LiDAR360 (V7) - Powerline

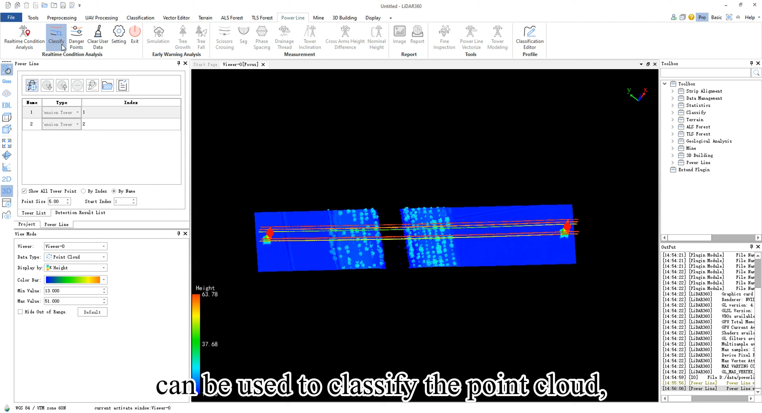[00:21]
After that, the classify function can be used to classify the point cloud, separating poles, power lines, vegetation, and ground points.
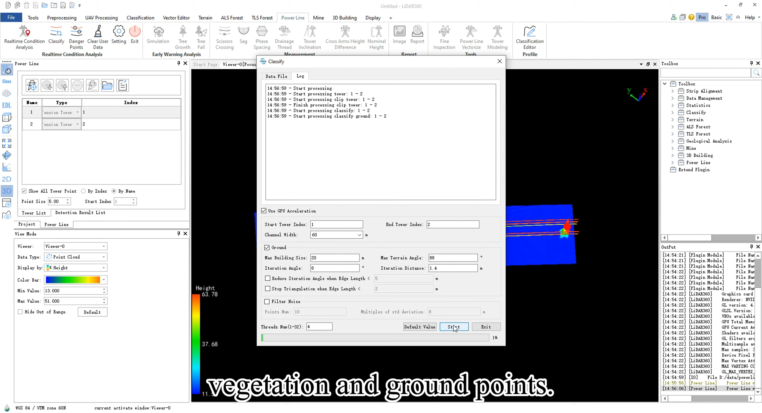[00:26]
If the classification result is not satisfactory, manual classification can also be performed.
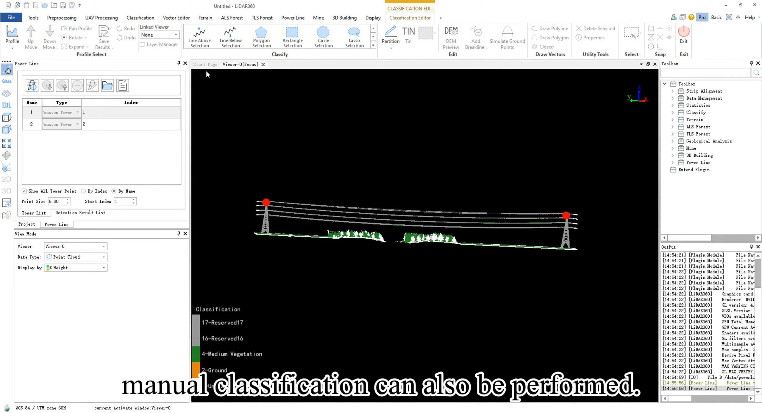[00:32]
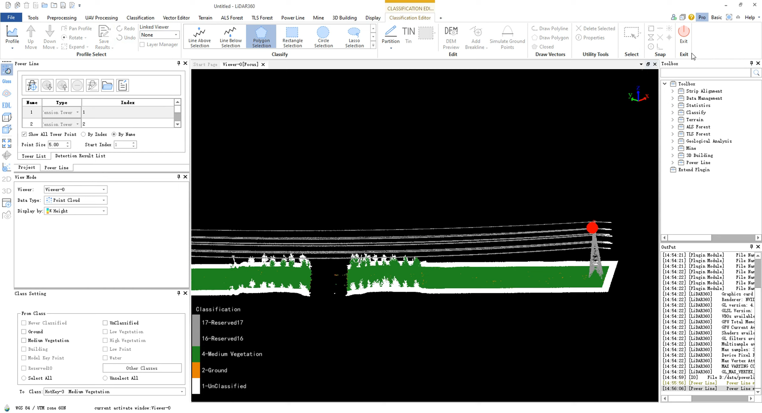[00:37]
Subsequently, you can process with hazard detection.
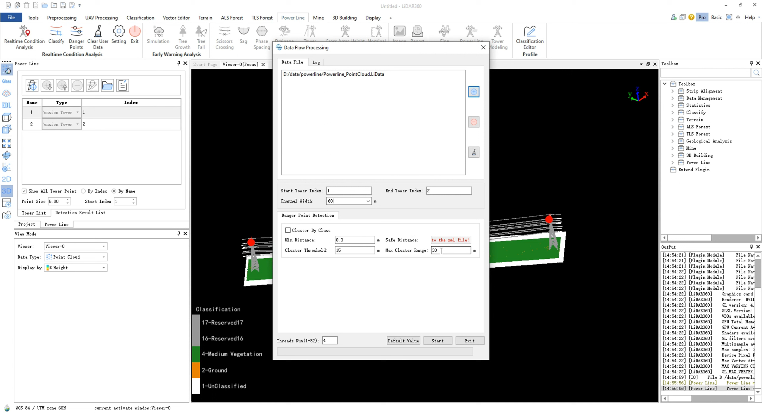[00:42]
The detection hazards will be displayed in the left window, and you can delete any detected hazards if needed.
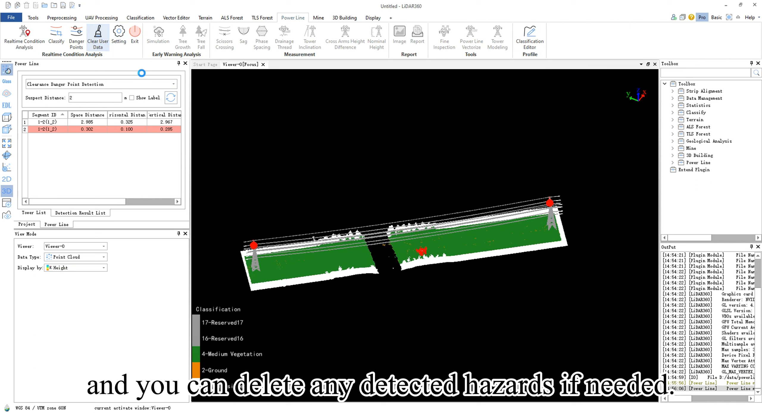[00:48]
The settings include configurable parameters
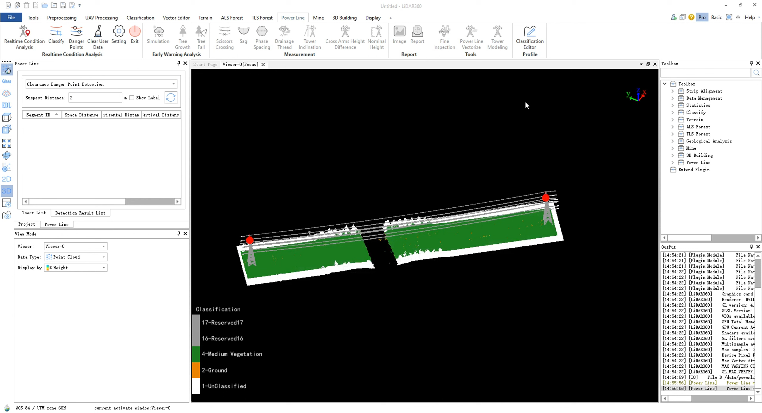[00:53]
after the real-time condition analysis is complete. You can click exit to exit.